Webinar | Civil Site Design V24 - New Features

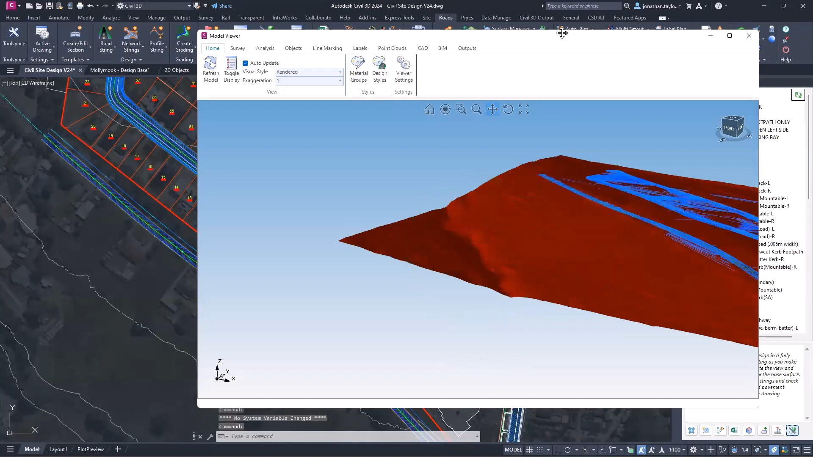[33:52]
Now, for those of you that have got sunglasses on, you're going to need them, or if you haven't, you're going to need them, because obviously I've gone full technicolor with the surface analysis here.
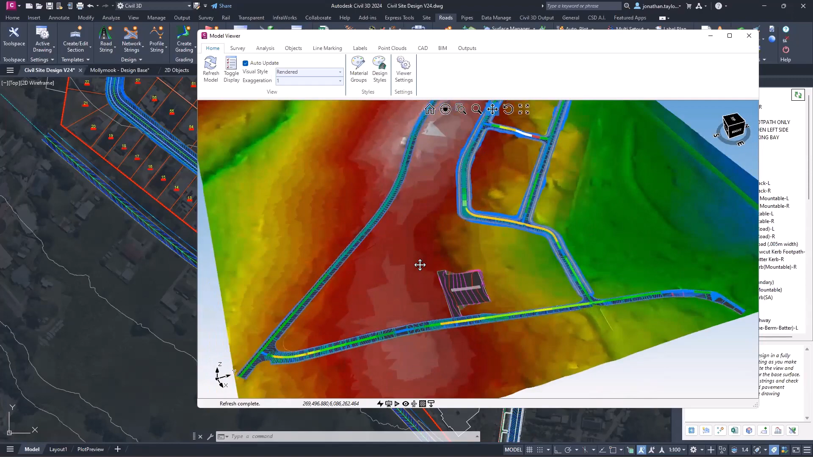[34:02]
So what I've done is just applied some, and then I can talk about it rather than sort of apply it from scratch, which, to be honest with you, doesn't take very long anyway. What we'll do is just make this a little bit bigger. So I've got surface analysis applied to the natural here, natural NS combined, which is a civil 3D surface, and then I've got profile analysis, which is showing me the different slopes of my road string in different colors, i.e.
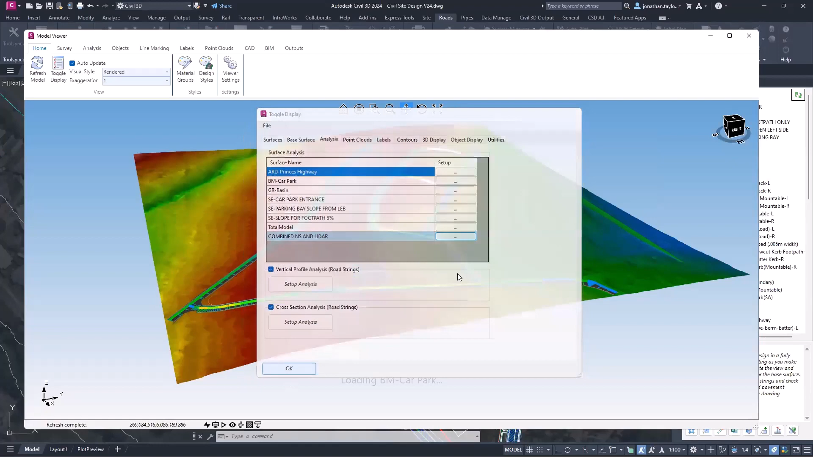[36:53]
And then you can determine the range. So I've got two ways I can do this. I can split the surface up into eight bands of color, which you can see is now doing here. So I'm now getting this arrangement. If I click okay, this should reduce the amount of coloring that's going on in here, which it does.
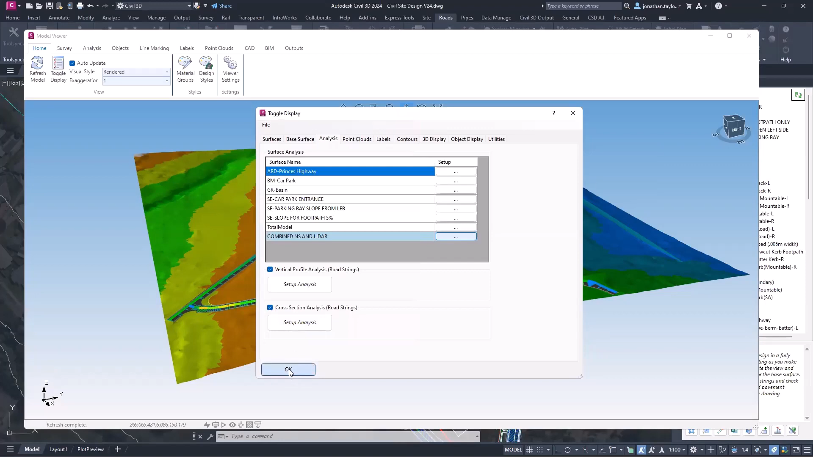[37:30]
but some of the content you may find it gets sort of reset. The value increment means break this up into values of one, which for me means every meter provide a different color, which as you can imagine is going to generate a lot more coloring to our surface, but you may find that that's applicable on some vastly roll, very slight ranging surfaces, but it's very, very straightforward.
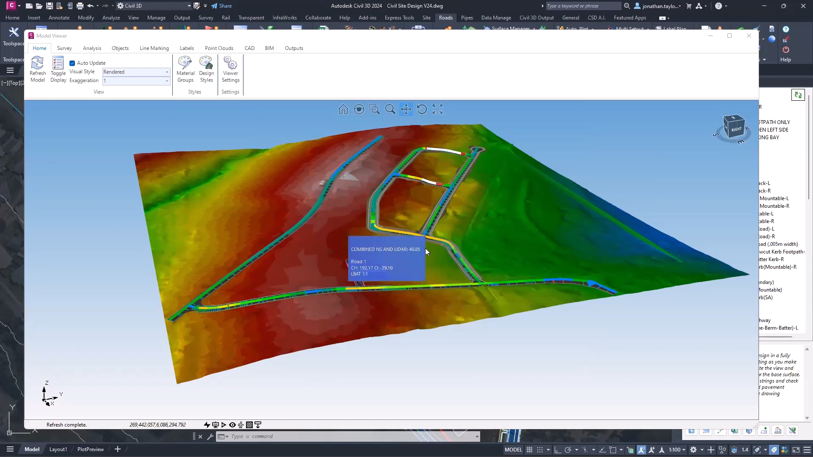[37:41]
Okay. How this works. The same principle can be applied to the vertical profile, which is what I've got going on here. So let's just go up to the toggle display again. Analysis. And you can see this is only applied to road strings. So if you have profile strings, grading strings, or network strings, this is not applied. Okay. We go setup analysis.
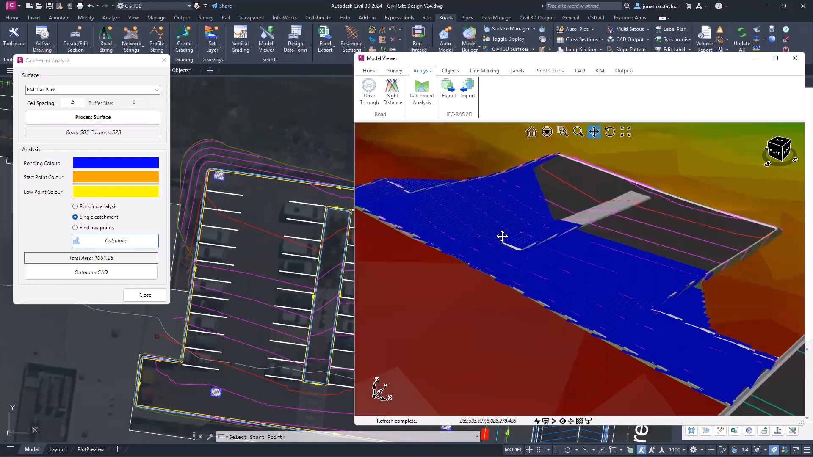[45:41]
And it stops at a cell when the neighboring cell or it stops, sorry, when the neighboring cell is at a lower elevation. So this is basically how it's trying to establish this particular catchment area. Now, one thing you can do with this is output to CAD, which, you know, could be, by and large, could be fairly helpful. Whilst the model isn't perfect, if I output to CAD, it will basically prompt us to go and pick a layer, which in this case would be layer zero. Bad, bad layer control. Click OK. And then what we should get in the background, and I might just have to left click in the drawing net. There we go. So it will do its best. The reason why it's not perfect is just due to the density and the detail around the cell spacing.